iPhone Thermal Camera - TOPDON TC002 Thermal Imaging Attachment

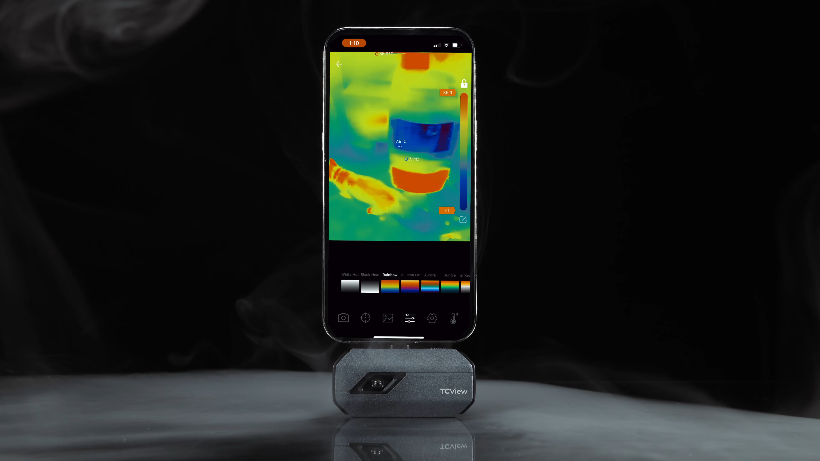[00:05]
with the technology being shrunk and implemented into handheld, attachable forms.
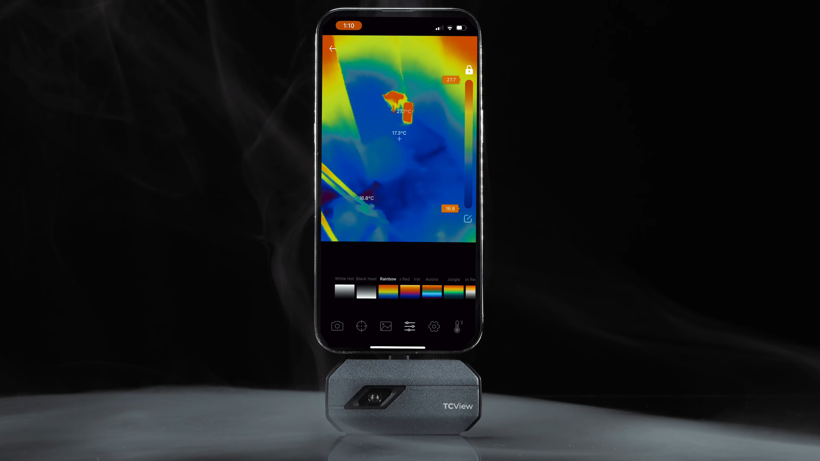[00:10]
Well, a company hoping to help you utilise your iPhone's performance
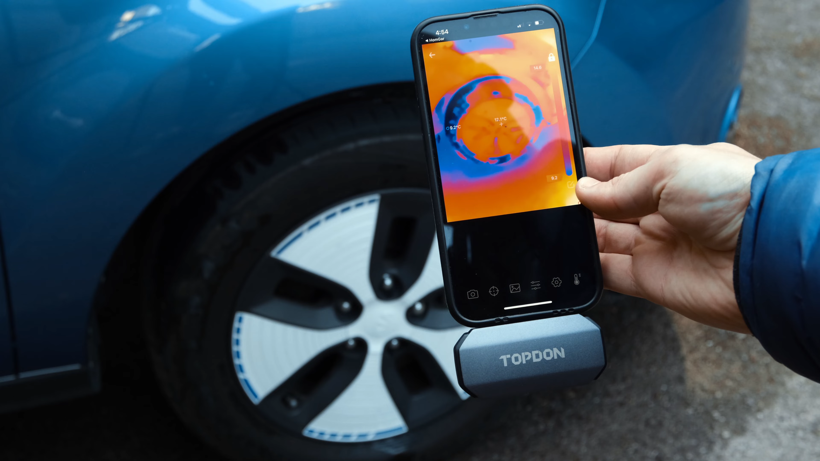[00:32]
with it you can manually select three analysis dimensions, point, line and surface to take pinpoint accurate temperature readings.
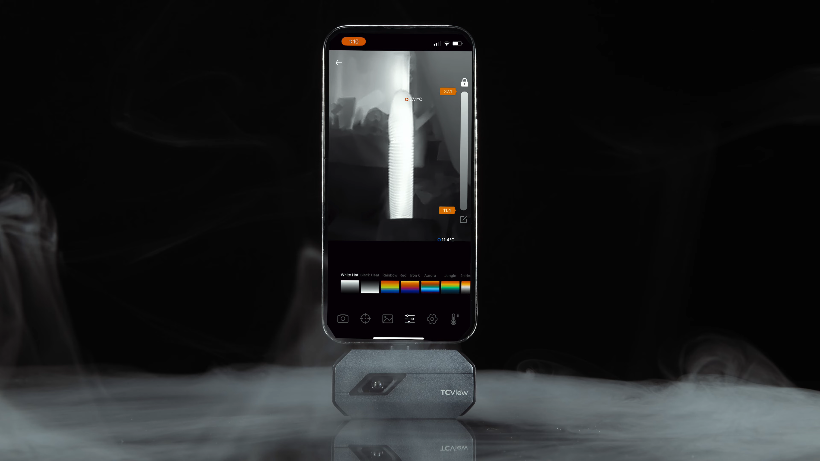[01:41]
The app interface has been made to be easily navigational yet full of useful features.
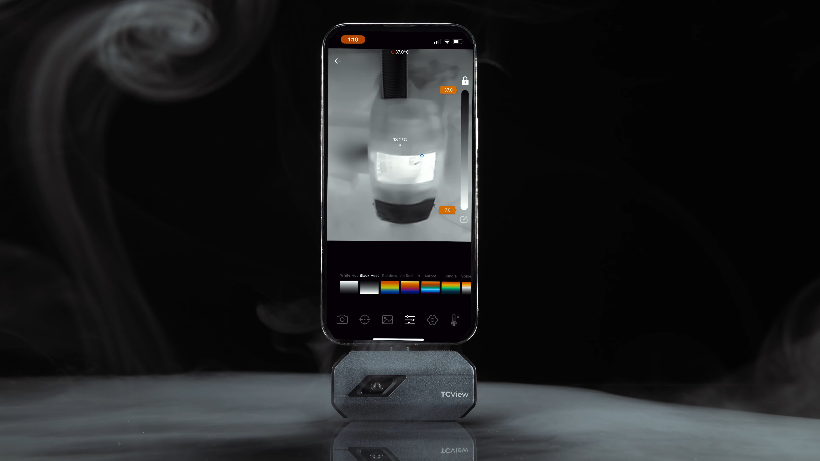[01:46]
By setting your upper and lower temperature limits, you can choose from 11 different colour palettes to customise your temperature displays.
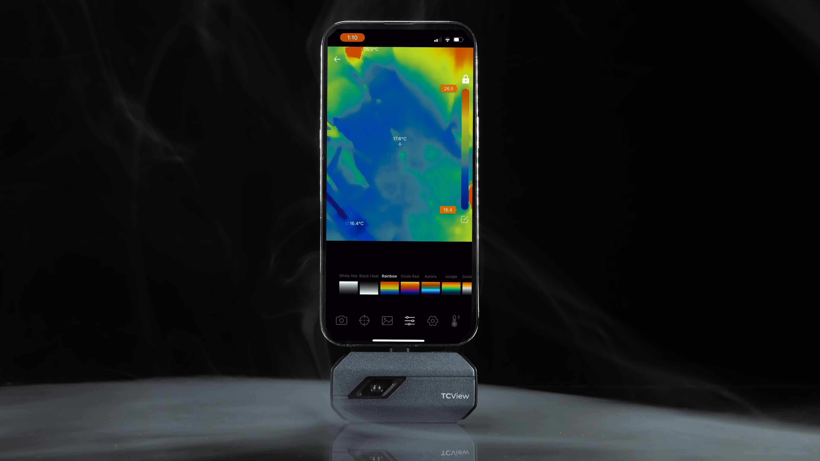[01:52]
Each palette colour offers a unique way to view your heat readings.
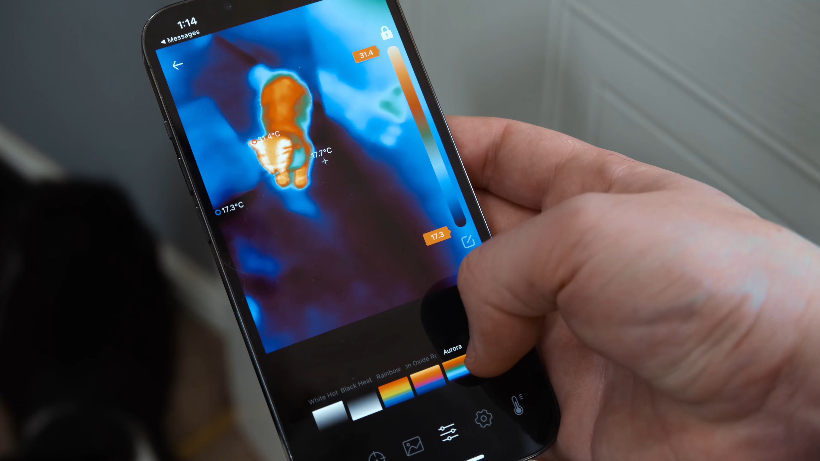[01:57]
This is a really nice touch for an extensive look by a professional, you can see so much.
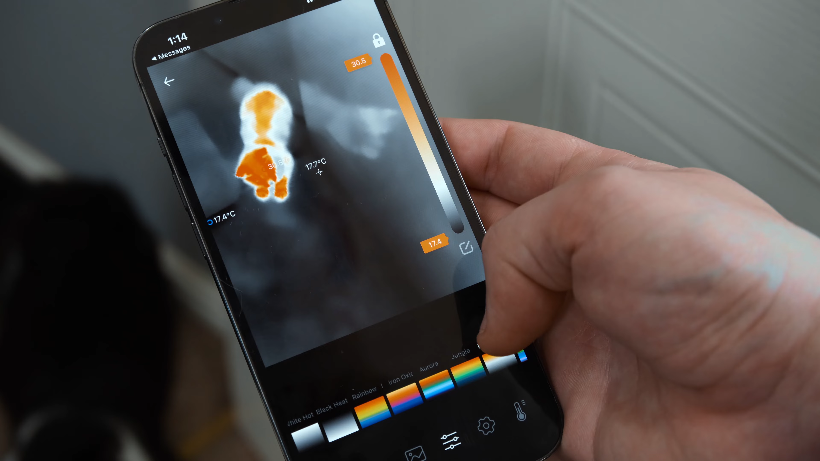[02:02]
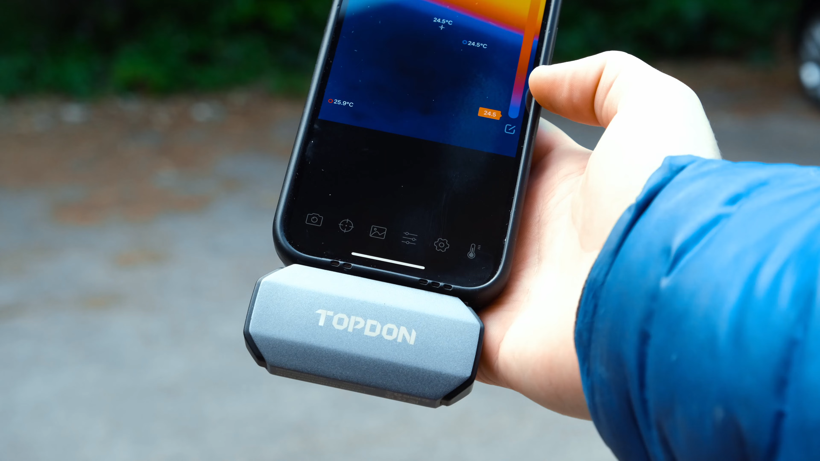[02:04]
On screen: spot 24.5°C
You can also adjust the emissivity and temperature range settings to match the object or environment you're inspecting. Now this provides greater flexibility and accuracy for your specific needs. The app features a range of useful functions including temperature alarms, image capturing and video recording and image adjustments.
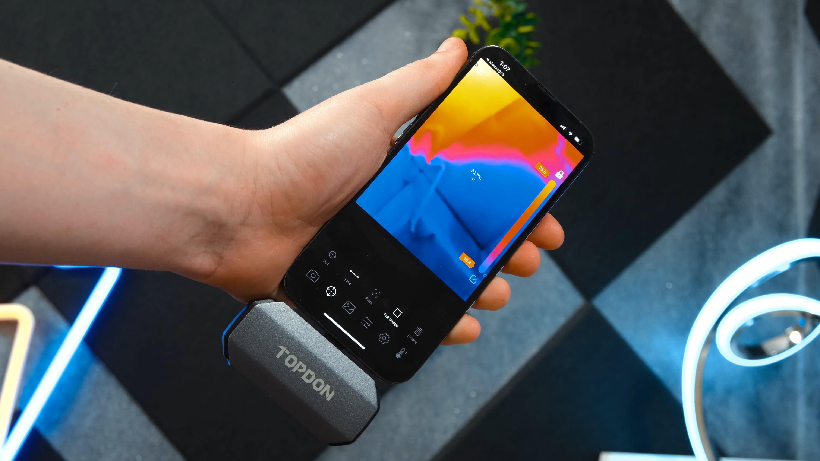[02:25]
Everything you capture will be recorded and logged within the app for later viewing and cross referencing.
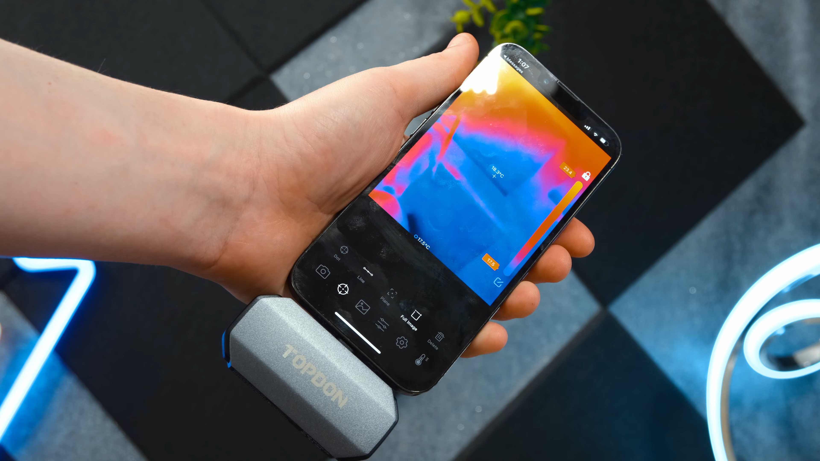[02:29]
By far one of the best abilities is being able
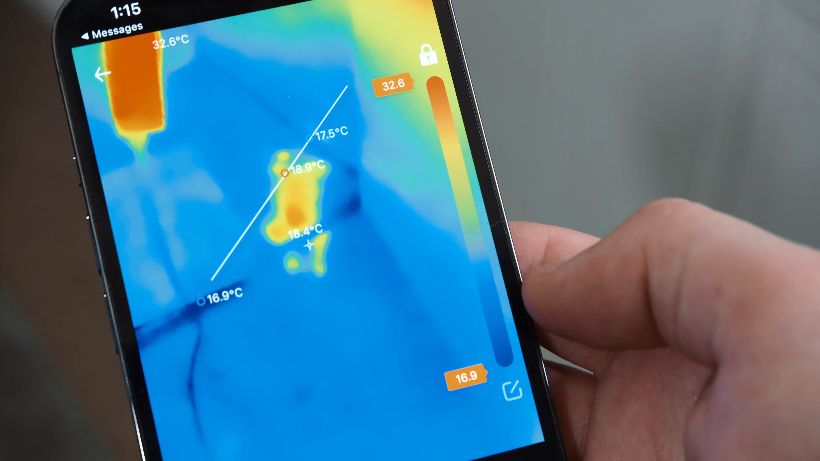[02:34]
to manually select 3 dimensions to check temperature. That being point, line and surface.
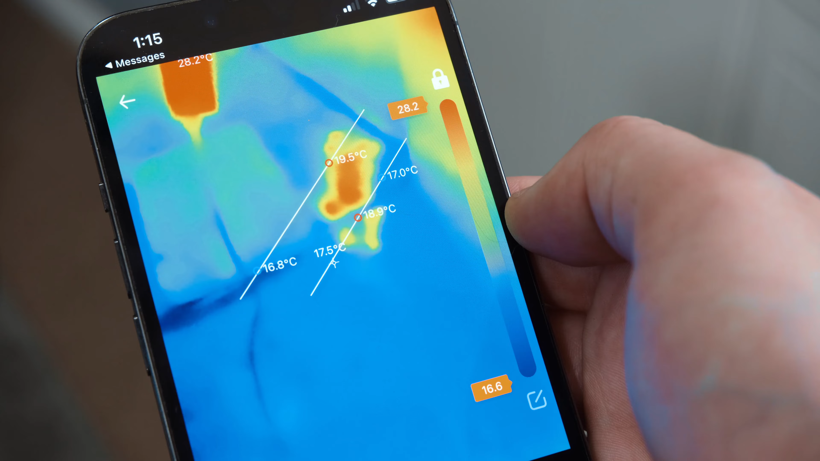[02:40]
By doing this we get increased accuracy and pinpoint temperature readings for what we actually want.
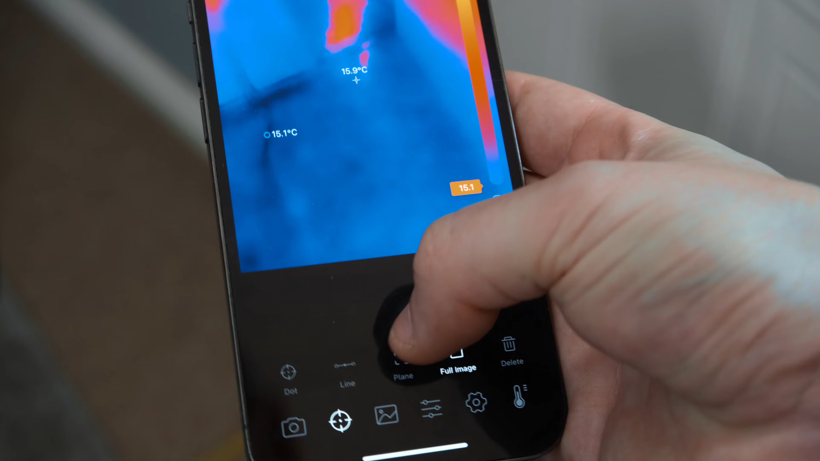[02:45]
It is just a fantastic way to utilise this thermal camera even further.
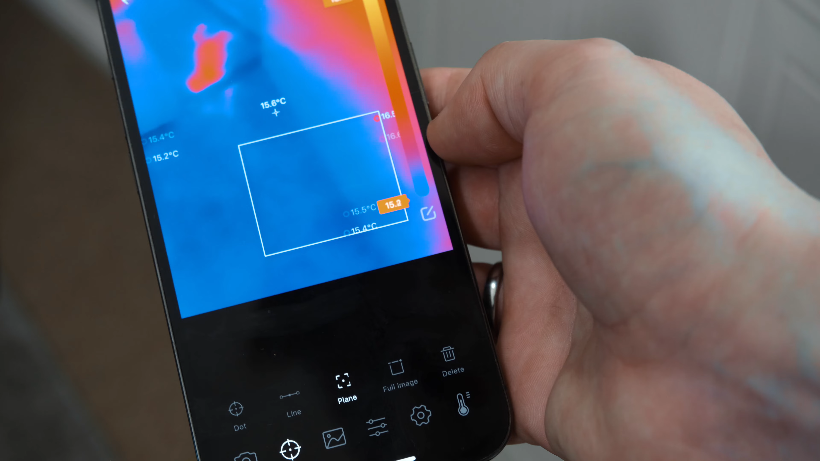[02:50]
It can take continuous thermal measurements of an area storing the data within the app.